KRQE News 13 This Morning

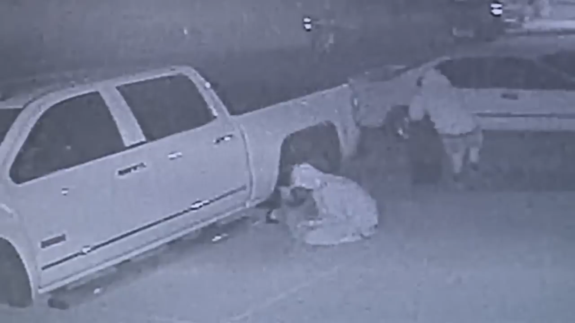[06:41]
Surveillance video shows two guys in an older Honda Accord steal the wheels in about 15 minutes. It's not only a big strain on me, but on my family as well, because once my truck is disabled,
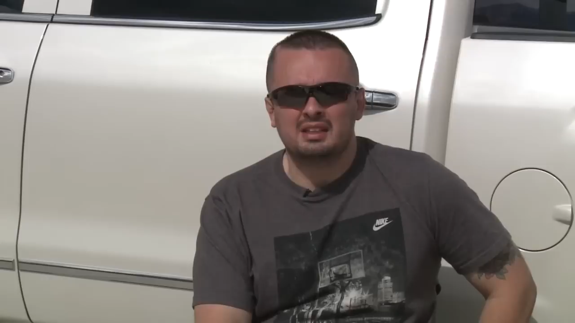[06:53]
I can't really go places, do the things I do as far as the physical therapy and doctor's appointments.
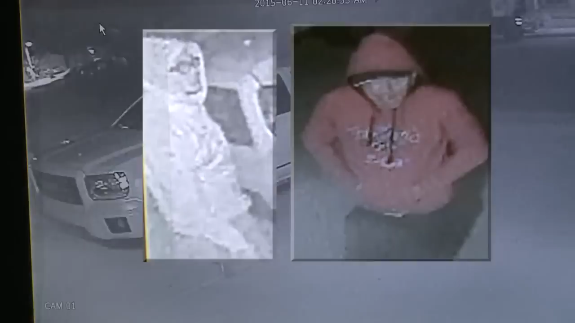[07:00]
So Romero says this is the second time someone has stolen his tires from his truck in the last month. If you have any information, take a look at your screen. Do you recognize these guys? You're asked to call APD. This morning, a sigh of relief for the owners of the nail salon hit by racist vandals.